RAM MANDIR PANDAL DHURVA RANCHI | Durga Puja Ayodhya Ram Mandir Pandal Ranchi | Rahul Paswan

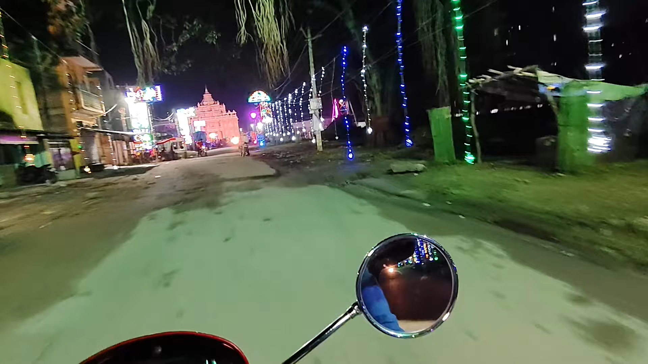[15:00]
वोदे को सामने पंडाल नजर आ रहा हुआ है यह है मस्त सा पंडाल गाइस देखो यह पी